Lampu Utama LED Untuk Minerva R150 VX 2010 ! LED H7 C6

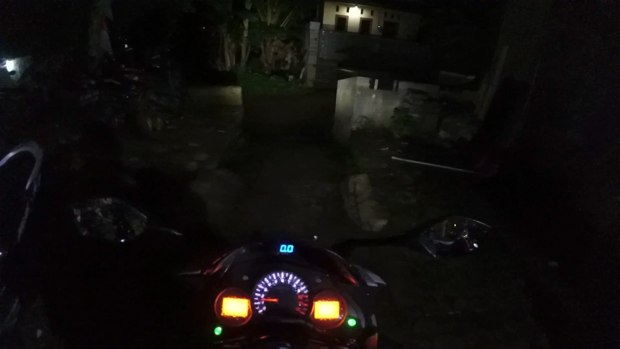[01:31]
bukan apa namanya kayak tipe H4 ini karena
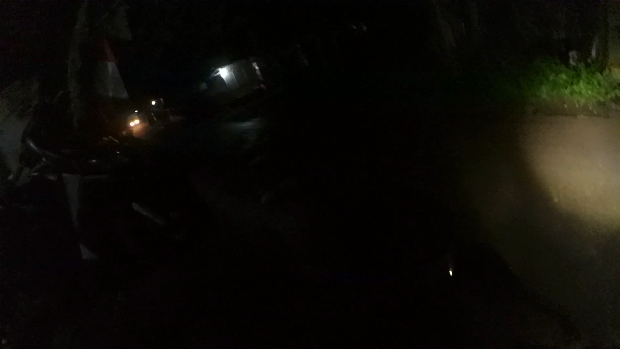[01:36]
gen 1 ya minerva gue jadi H7 ini hujan dong Aduh jangan hujan hujan
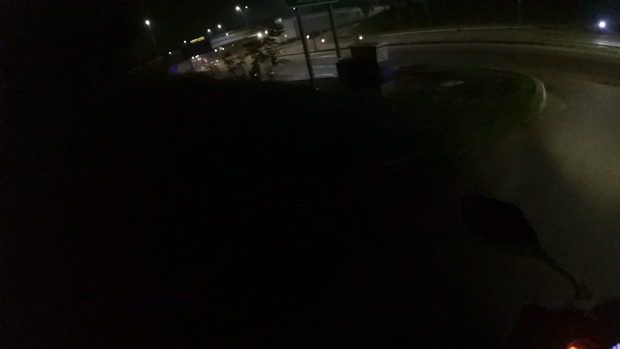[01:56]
banjir ntar kayaknya nih waduh Aerox nya pilih mesu hujan cuy beset
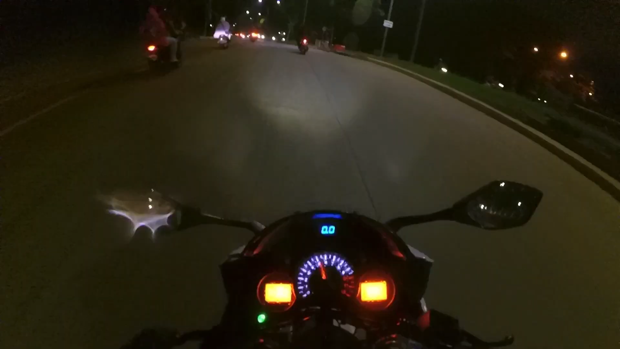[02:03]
nih ah sekarang lagi banyak banjir-banjir nih cuy awal tahun 2020 ada 40 daerah sini buset aku nyari lewat aman gua nih nah kita puter balik lagi lah lampunya sih ini terang sih asli kelihatan tuh tuh kan kelihatan putih kan tuh lihat pantul mau beli tuh putih siap pantul tuh cahayanya mantep banget tuh putih
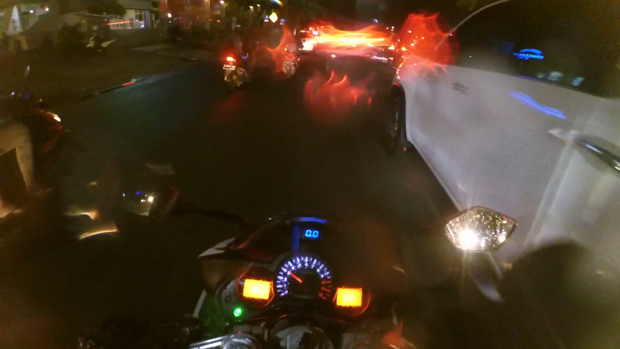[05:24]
tau ya karena efek helm gue begini apa gimana tapi sih gak keliatan sih nah kalau lagi deket dong nah diset kayak gini gue ngambil lah jalurnya yang cocok buat ini sip
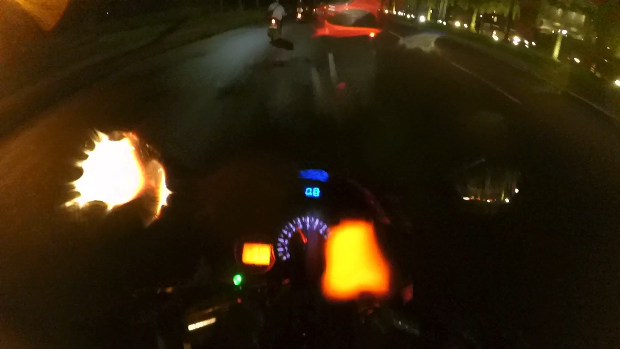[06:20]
posisi lampunya sebelah kiri wah gak keliatan sih
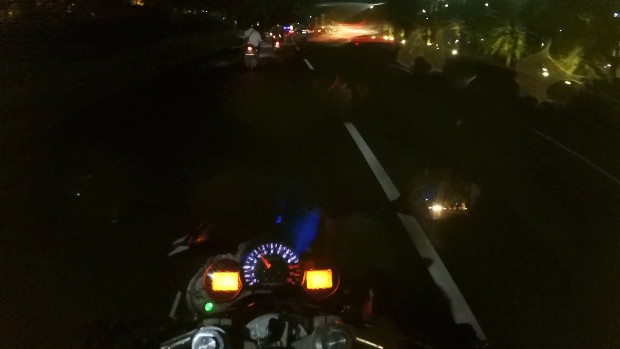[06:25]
cuman ya posisi progenya gue kan settingan agak ke atas buat lampu tembak yang sebelah kiri karena yang kanan tuh udah cocok udah pas gitu posisinya nah sini nih kali sini apakah
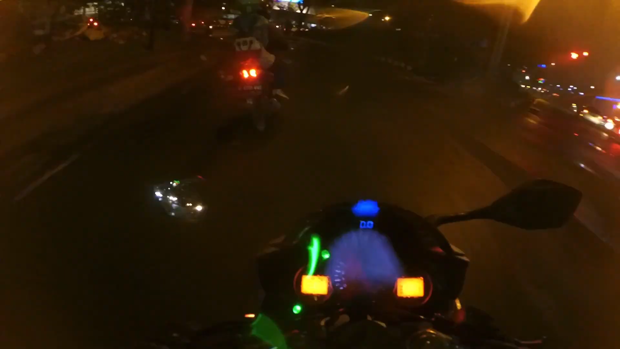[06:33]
banjir meluap apa enggak nih takutnya kan udah meluap serem coy kalau banjir-banjir dan begini aduh aduh aduh motornya tuh gak mendukung motor begini banjir-banjiran pernah sih gue ngerambas banjir pake motor ini cuman ngeri aja gitu eh ntar lu eh hujannya berhenti
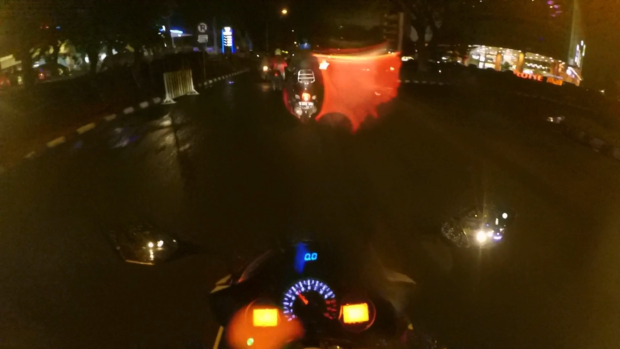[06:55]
cuman gerimis uprit dong lampunya tuh kayak
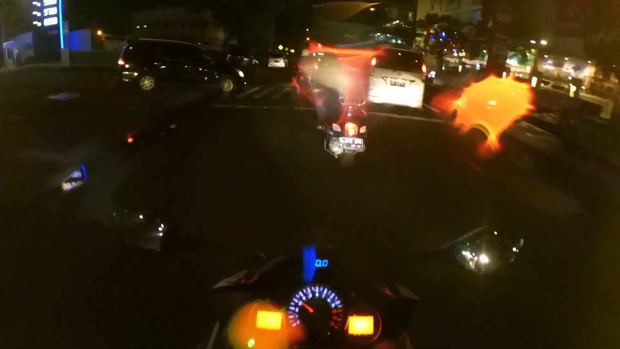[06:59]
putih bersih gitu kalau bawaannya kan apa ya 55W gede banget itu bikin boros sih asli
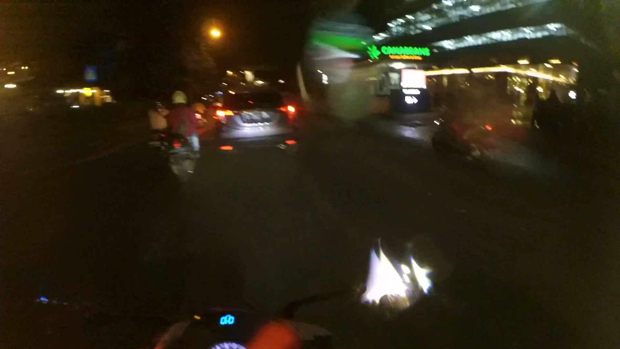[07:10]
kalau ini yang gue pake nih kalau kalian nanya ini gue pake lampu apa gue pakenya tuh mereknya kayak tulisannya kayak C6 apa sih gitu
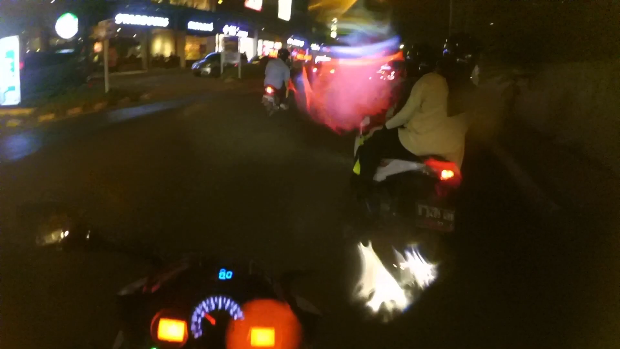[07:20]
C6 LED light gitu gue gak tau keterangannya kayaknya
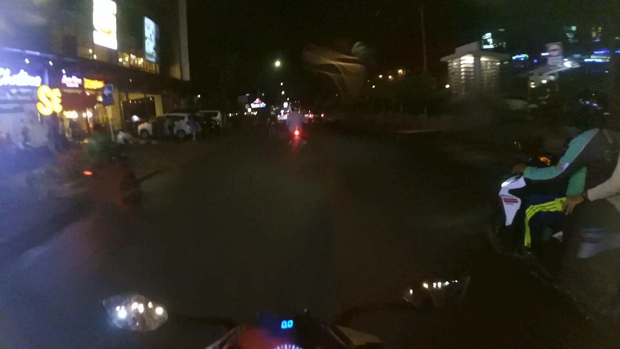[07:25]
3000 Kelvin kurang salah sih 3000K atau berapa sih gue lupa apa 6000 nah lumayan sih terang sih ini menurut gue weh gak banjir dong mantap mantap mantap mantap tidak banjir pak tidak banjir pak
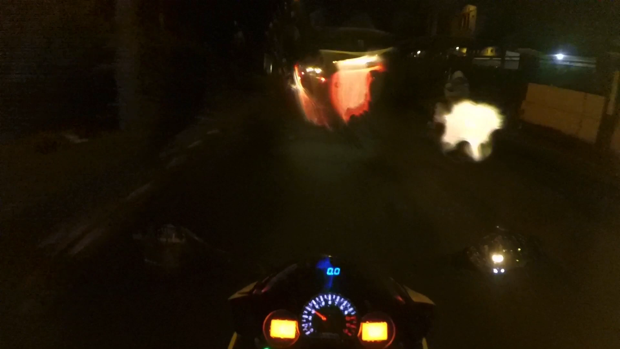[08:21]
eh blur gitu ya kan itu ngebun tuh pinggir-pinggiran kamera gue lensanya ngebur
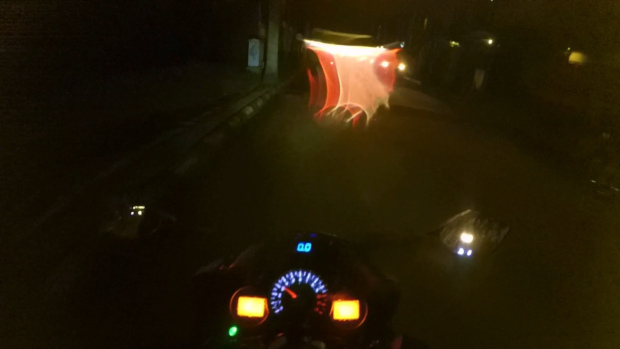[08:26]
ini kalo gue lap kalo kadang ada basah gitunya di depan ujung depannya pasti bikin ngebur
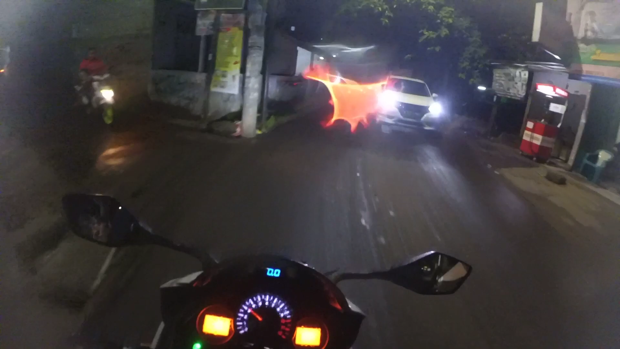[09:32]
jadi full gitu eh ini gerimis makin kenceng dong tapi kecil-kecil ya macetnya kayaknya ya jadinya pokoknya tuh lampunya dia kayak dibatesin gitu
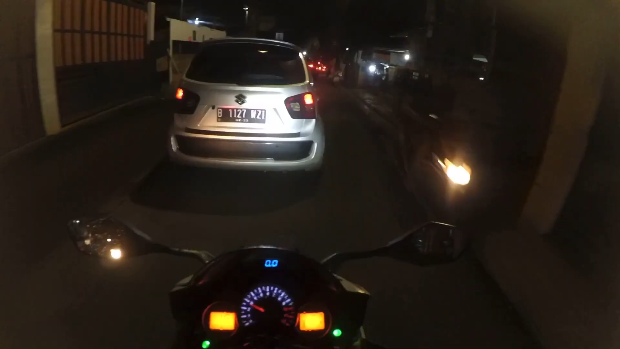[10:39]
putih lampunya tuh waduh rame banget dong itu kayaknya gue gak berani udah buat nyalip dah bener soalnya takutnya depannya ada mobil gitu tokatnya bikin masalah depannya pasti mobil udah lah gue sabar aja
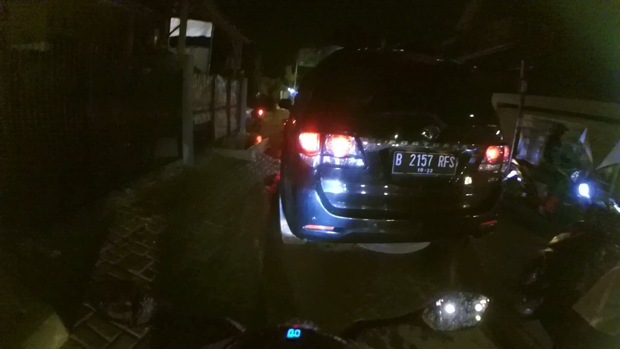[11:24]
mendingan nungguin gini aja lah yang aman lah aduh hujan lagi gede banget dong akhirnya terbebas pacet kopling gue aman mantap gila hujannya lumayan terus dikit gini bisa kenceng aduh aduh gila kaget tikungan gak keliatan ini ada mobil bangke